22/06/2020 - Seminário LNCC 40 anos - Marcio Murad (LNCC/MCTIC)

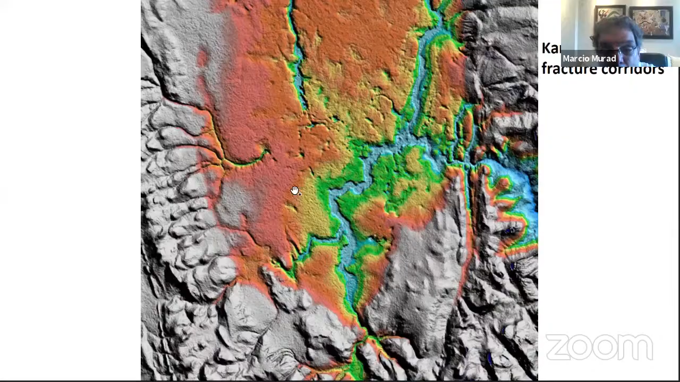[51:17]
Aqui é um cast muito elevado. Olha só esse cast, né? Ele foi tirado aqui num desses afloramentos, né?